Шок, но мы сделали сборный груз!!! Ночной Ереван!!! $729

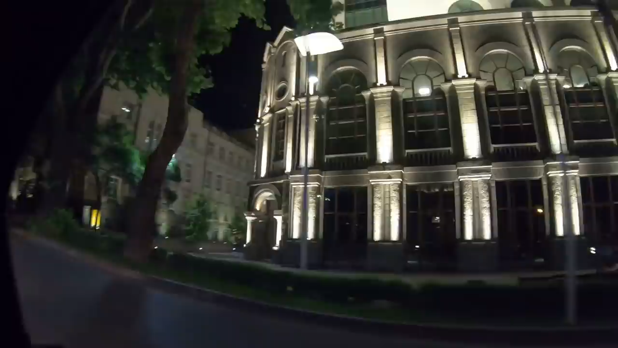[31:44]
В Москве, да? Работал, 3000 экзаменов сдавал. Хорошо, попадешь в Москву, я приеду, поедем по Москве кататься. Ради бога, я за. Как говорится, в анекдоте жена не пускает. Я понял.
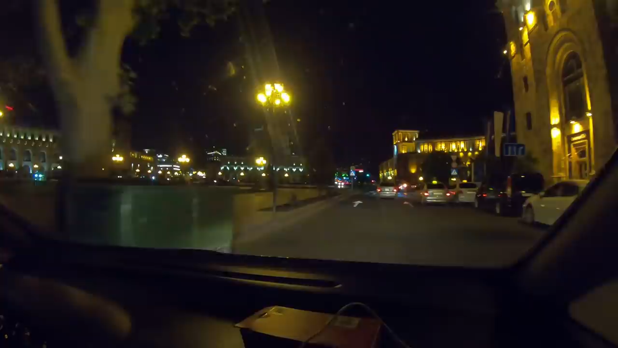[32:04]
Вот это центр Еревана. Там у нас поющие фонтаны, из-за понятных причин не включают сейчас. Ну, естественно, да.
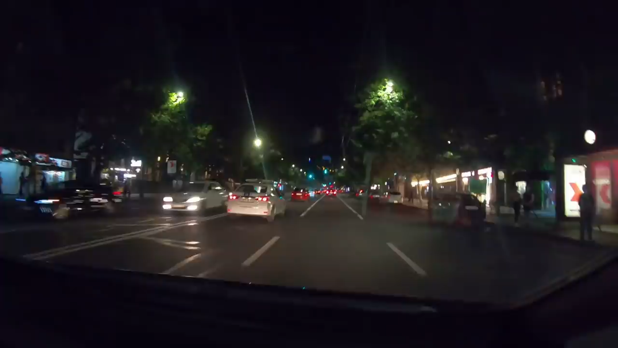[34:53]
Как проспект называется? Проспект Месропа Маштоца. Ага. А вот там вдали это Мать Армения, да? Да. Месроп Маштоц, человек, который писал наши буквы. Алфавит. Как Илья Мефодий, если не ошибаюсь, в русском. Угу. А там вдали мать Армении. О, ну, сейчас темно, темно, конечно, не видно. Сейчас поедем поближе там, но... поднимемся туда. Хорошо.
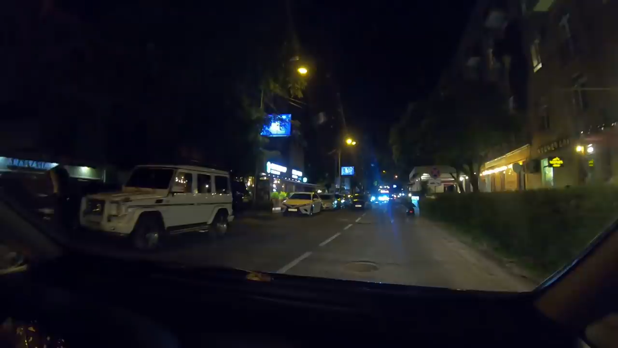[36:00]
Свет тоже иногда забывает включать, да? Там девушка за рулем. Ей простительно.
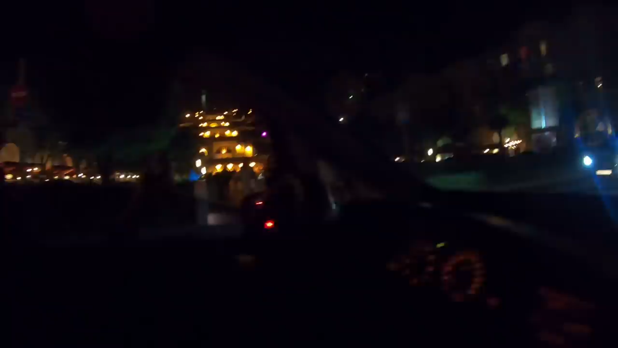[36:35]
И там каждый этаж, ну как рестораны или все такие.
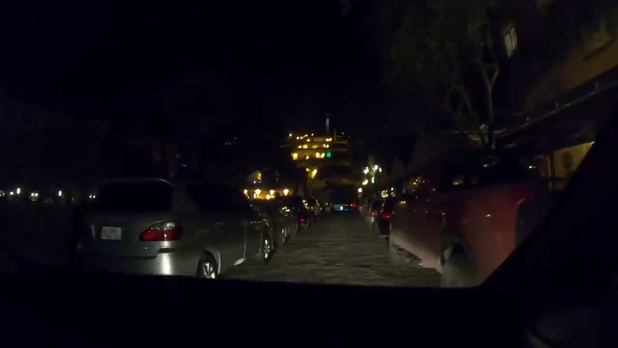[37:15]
Тоже ресторан, да? И, ну, разные, то театр, то там разные.